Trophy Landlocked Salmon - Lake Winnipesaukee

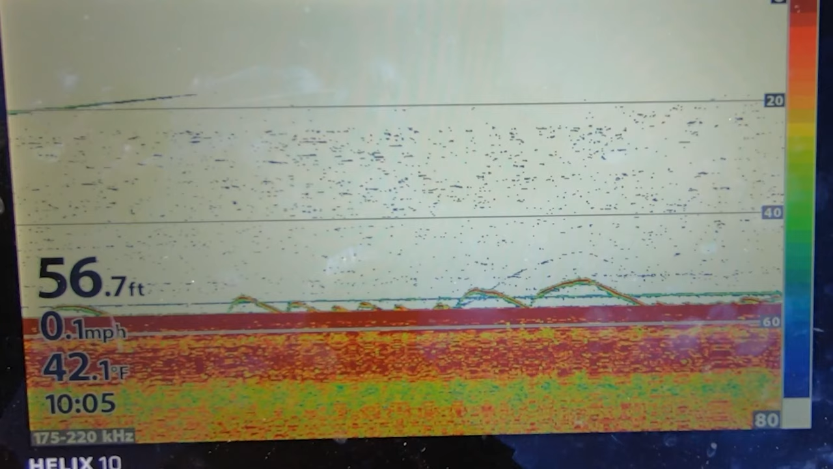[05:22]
On screen: depth 56.7 ft, water 42.1°F, speed 0.1 mph
First time, and I was. Like, yeah, I arched the same as you. Yeah. Yeah. So just so you guys can see this. So that's bottom right there. This coming up is basically my bucktail.
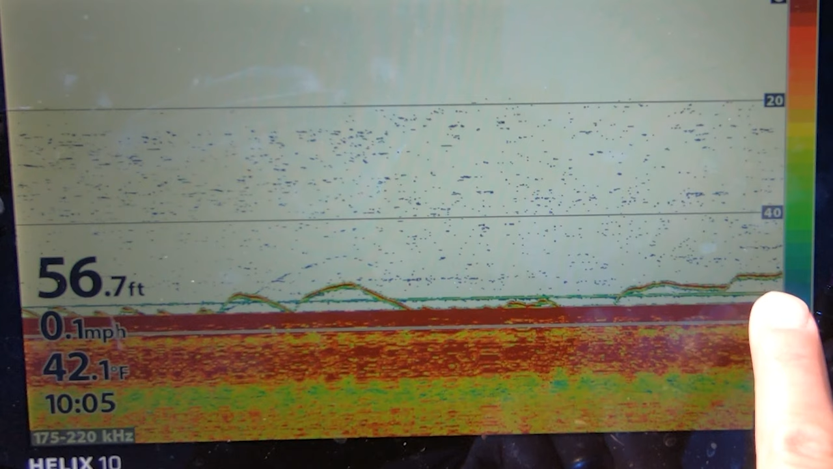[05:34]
On screen: depth 56.7 ft, water 42.1°F, speed 0.1 mph
This is my little tiny crappy jig that I just caught that Laker on, and Ryan's probably one of these two little blue lines. No.
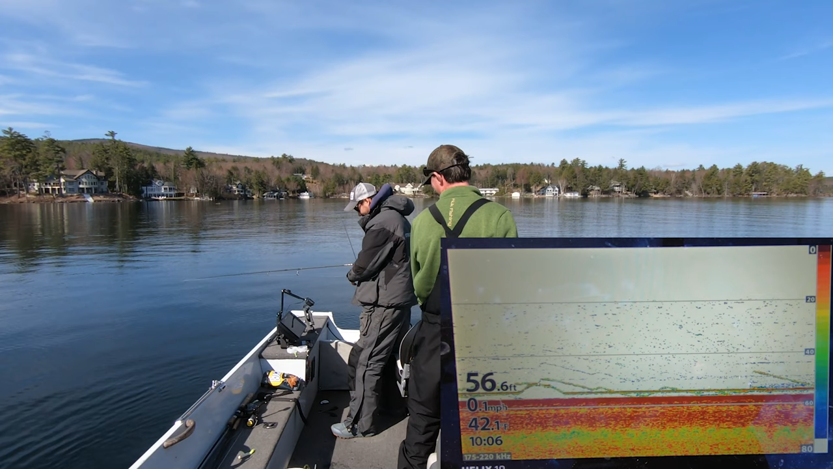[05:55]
On screen: depth 56.6 ft, water 42.1°F
Wow. Oh, here he comes again. On bottom, right?
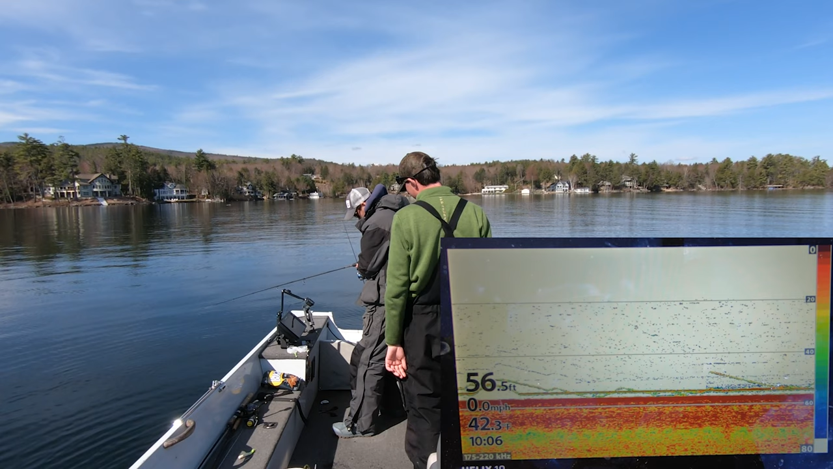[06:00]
On screen: depth 56.5 ft, speed 0.0 mph
He was between the, he was basically on bottom. Yeah. Oh, he was chasing it. Dude, what is that? That's the fish that's chasing my jig. Hello. So it was, wasn't it?
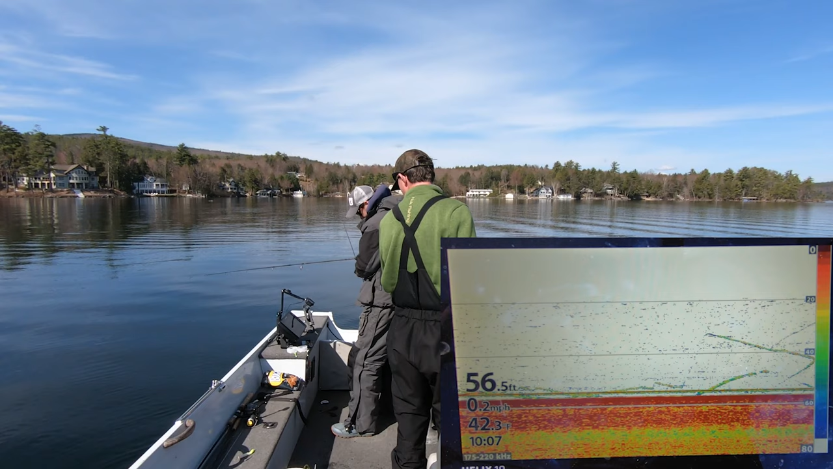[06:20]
On screen: depth 56.5 ft, speed 0.2 mph
That's you? Oh, okay, he's on me. Okay, he just split off of me. No, that's me and you, I think. Is it? Yeah. Oh. Here, I'm gonna...
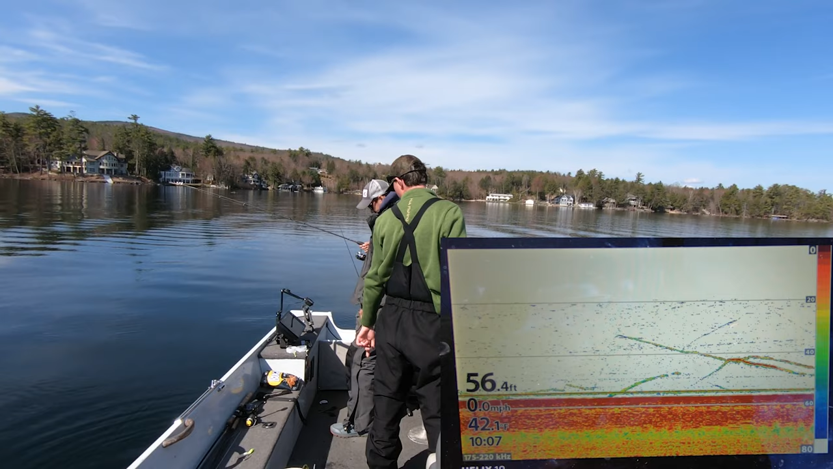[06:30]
On screen: depth 56.4 ft, speed 0.0 mph
Dude, no, one of those is a fish. One Where are you? Is... Dude, I think one of us is up there. One of those that's is me. Definitely a fish.
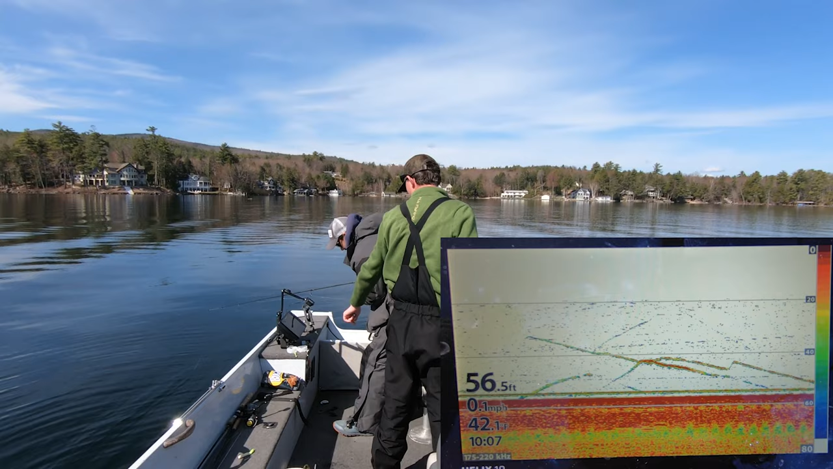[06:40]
On screen: depth 56.5 ft
Oh my goodness, all day long, guys! Ah! Let these charge up for a minute. So guys, we're using, you have glow in the dark too?
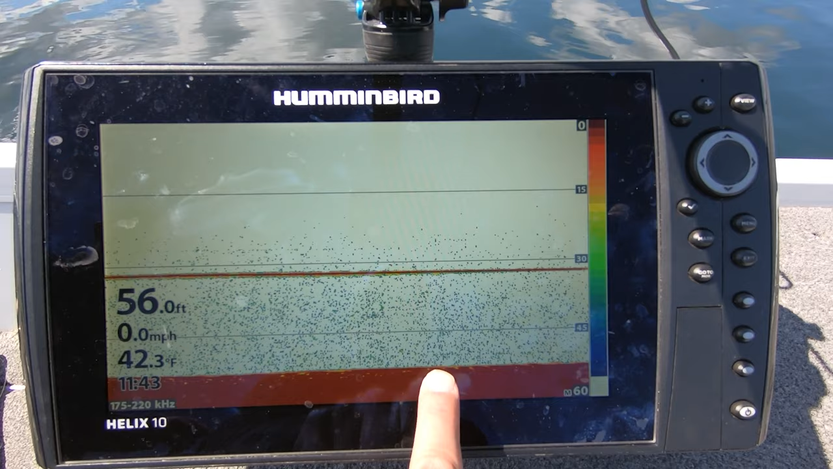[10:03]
On screen: depth 56.0 ft, water 42.3°F, speed 0.0 mph
can't see it right now, but if I drop this jig down here, it would go another probably 3 feet down. So we have this like dead spot where there probably is lake trout.